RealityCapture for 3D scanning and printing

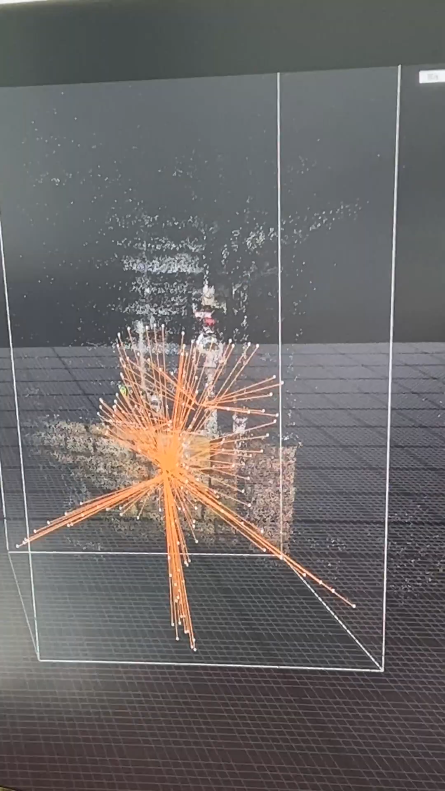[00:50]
You just run a draft and then you click align images and you'll get something that looks like this.
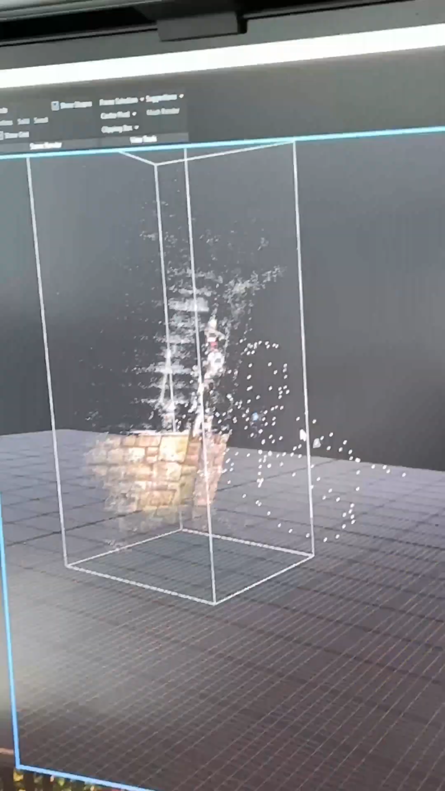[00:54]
So right now it's a point cloud. So after you do a point cloud, you can then generate a model.
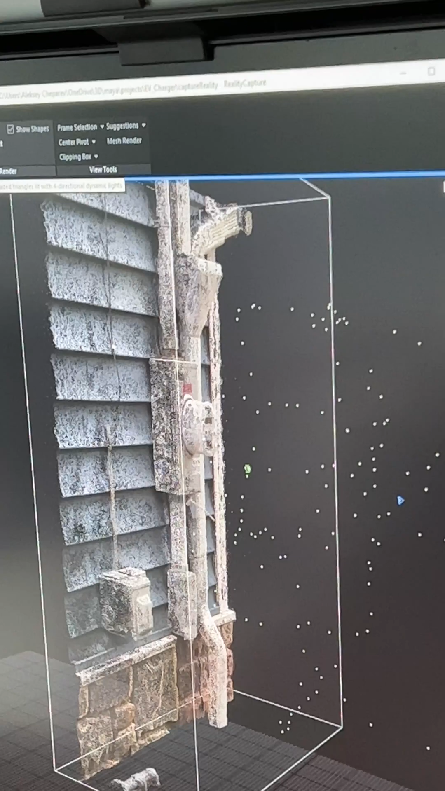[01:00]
And so right now this is just vertices and this is the solid model that it makes.
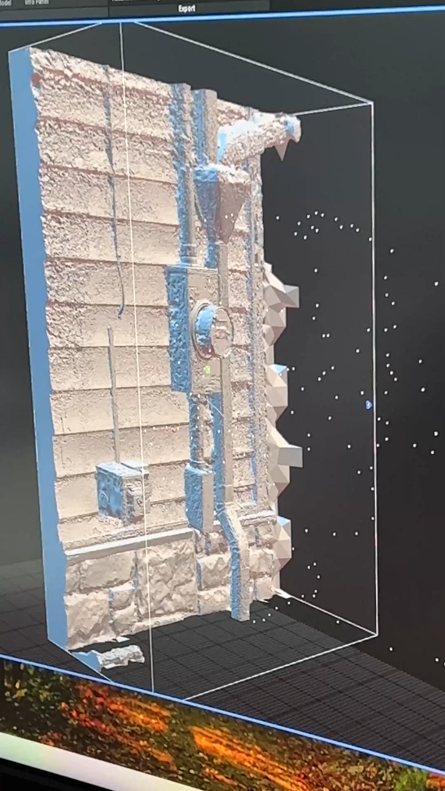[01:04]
Simplify tool. You run this.
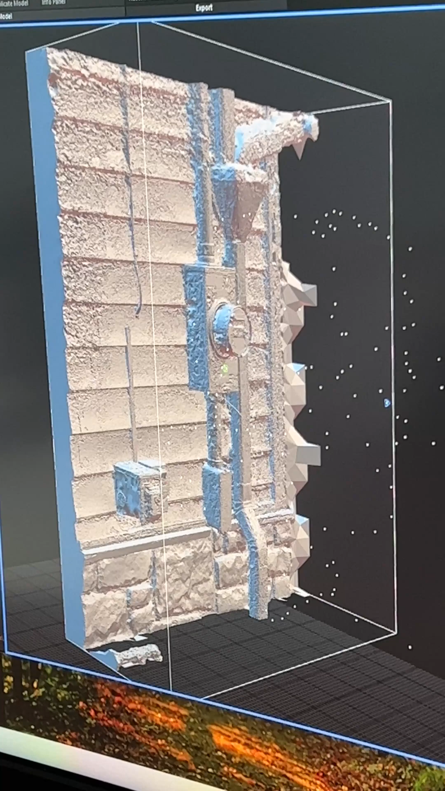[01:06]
I set it to a million polygons. Go back to mesh. You click unwrap and then texture. Yep. So then this you can just export into Maya.
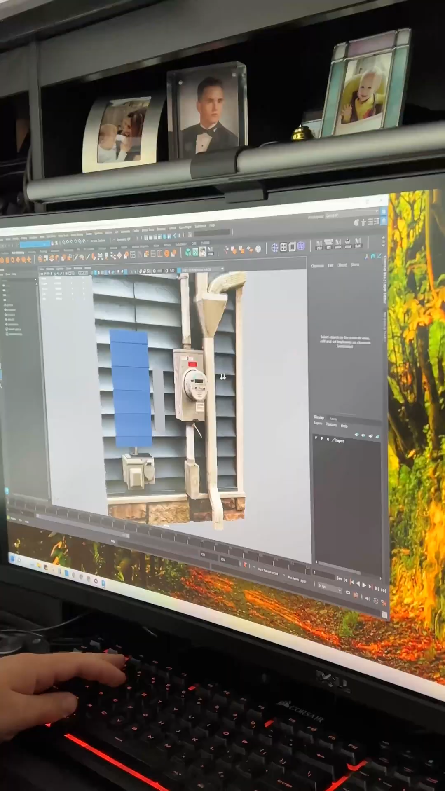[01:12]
So in Maya, I figured out where I'm going to place the charger and I measured out the bracket. Now this model is a little heavy. So if we just look at it, right? It's a little noisy.
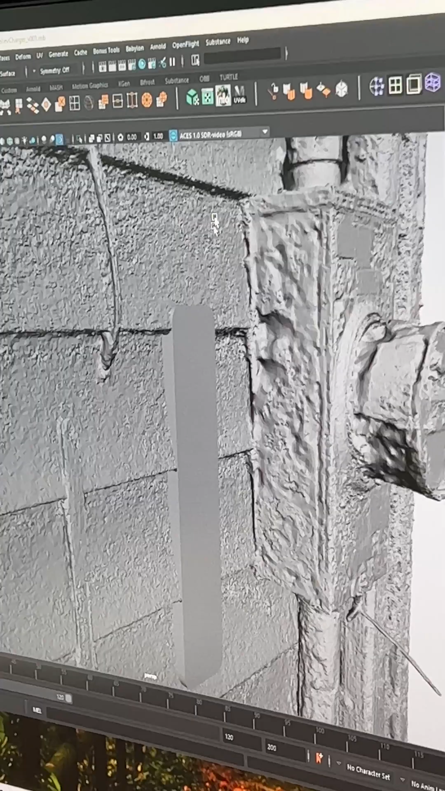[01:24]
So I make a simplified version of it based on that.
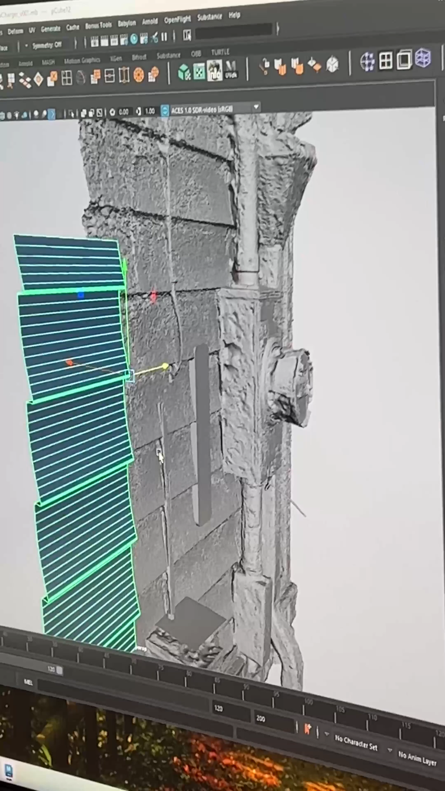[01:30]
So you can cut off a section and then just make a simplified version just using simple polygon modeling. And then from that, I can subtract this geometry from this shape.